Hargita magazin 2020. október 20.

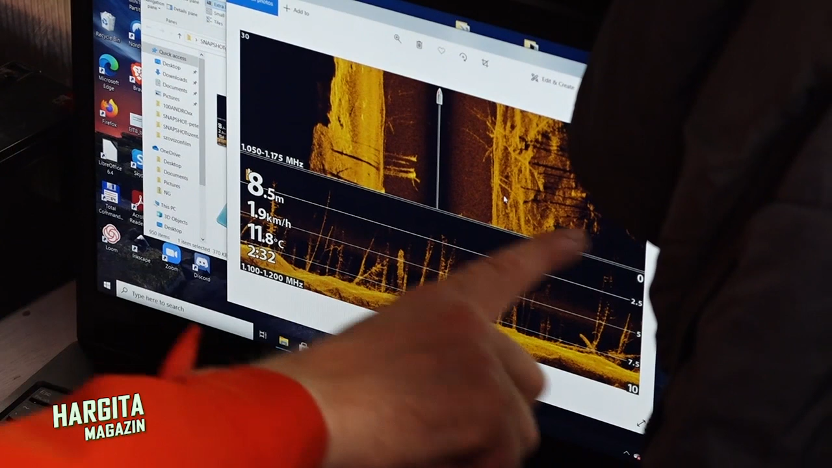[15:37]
On screen: depth 8.5 m, water 11.8°C, speed 1.9 km/h
Ez egy nagyon érdekes felvétel, ez egy úgynevezett oldalképe a szonárnak, amit úgy kell elképzelni,
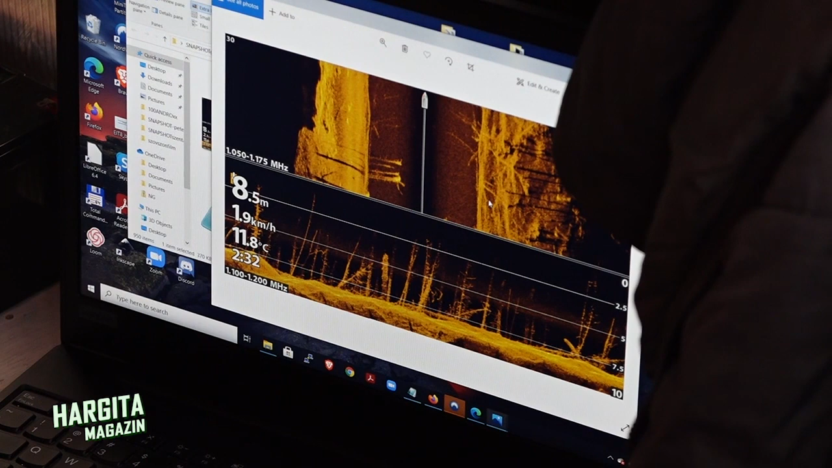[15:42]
On screen: depth 8.5 m, water 11.8°C, speed 1.9 km/h
mint hogyha egy ilyen szárnyakkal megtoldott háztetőt lapítanánk ki egy síkkal. A tudományos tevékenységen túl a látványosság bemutatása,
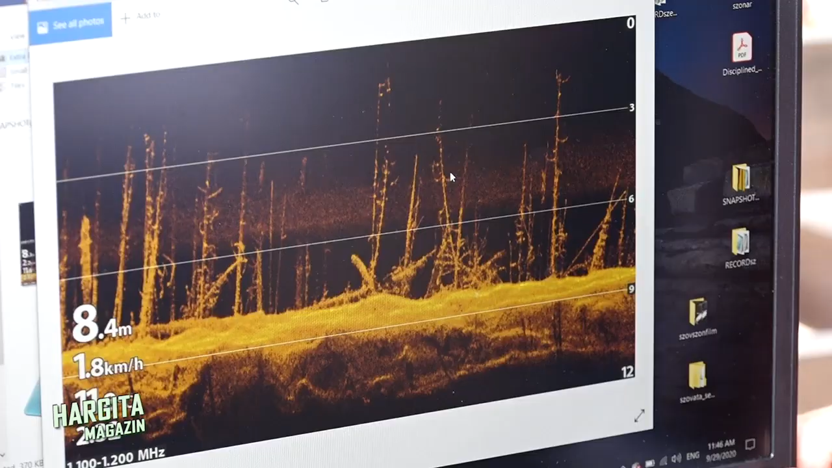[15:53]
On screen: depth 8.4 m, speed 1.8 km/h
a hétköznapi emberek ismeretvilágának gazdagítása is cél lett.